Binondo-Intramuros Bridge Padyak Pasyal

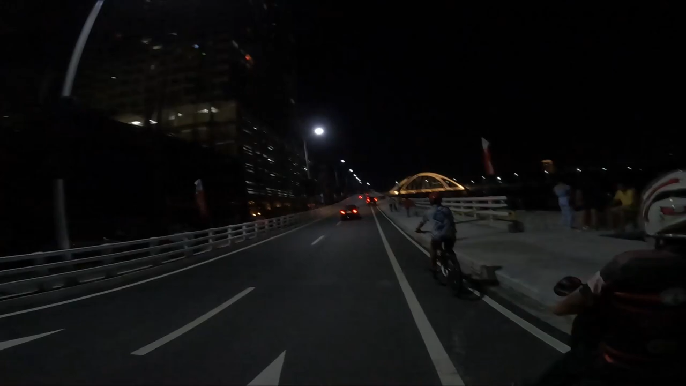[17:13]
Okay guys, so Binondo going to Intramuros. Ganda guys, oh.
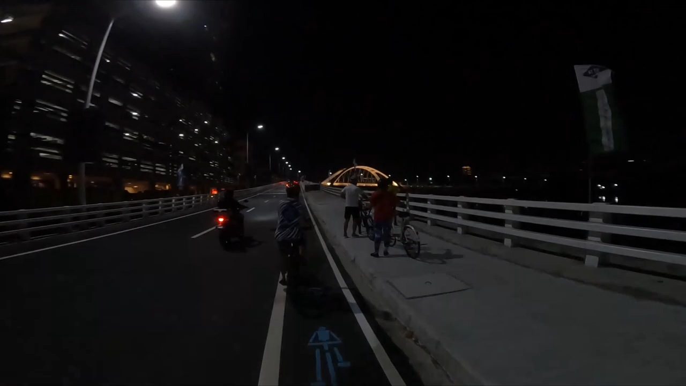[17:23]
Nakikita niyo yung tulay. Ganda ng ilaw. Dito rin pre, maganda mag picture ah. Picture pa tayo rito.
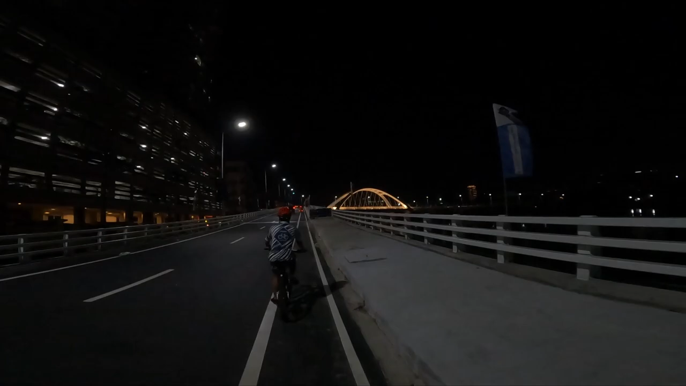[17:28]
Tara, sayang, andito na tayo eh.
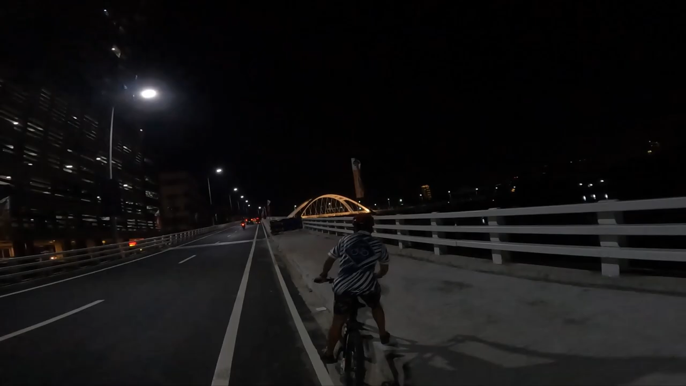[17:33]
Oh.
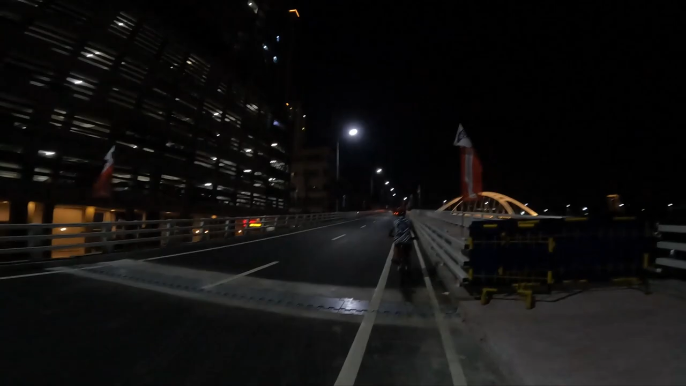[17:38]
Okay guys, so continue natin yung pag-ikot. Yun oh.
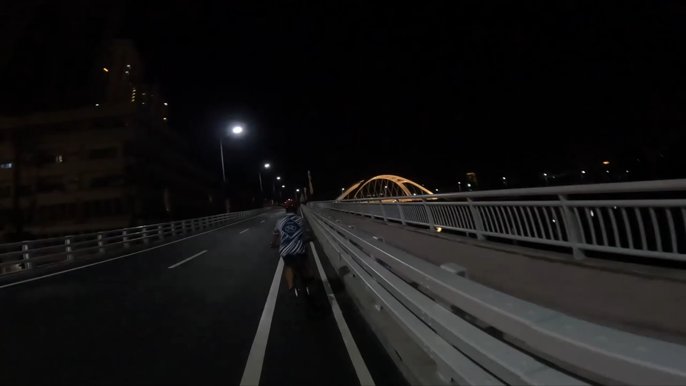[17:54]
Guys, pagkagabi ganding lightings niya. Si Ray nasa harapan ko, nakilala ko. Meron naman akong kabady.
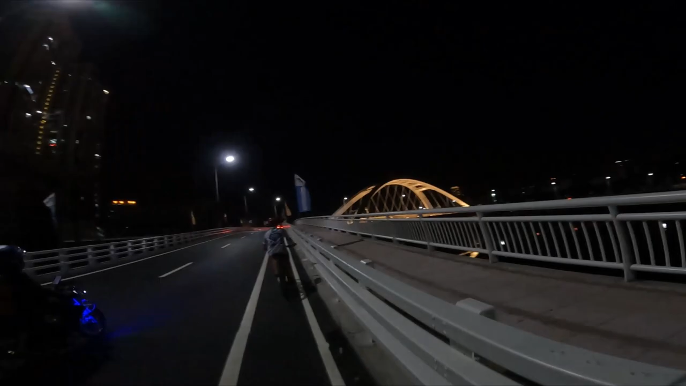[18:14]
Then at pagdating natin sa taas niyan, sigurado ang daming tao. Ayan o.
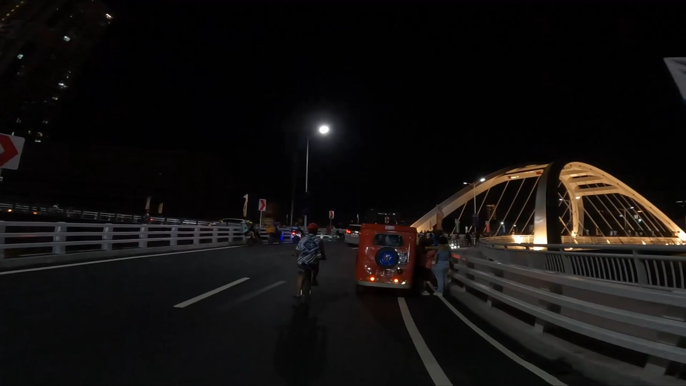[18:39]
Gitna tayo pre. Bandang gitna.
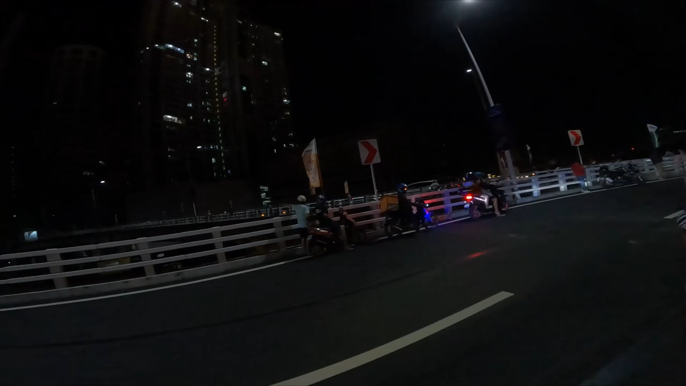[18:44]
Dito tayo parking sa gitna. Dito pre. Dito pre.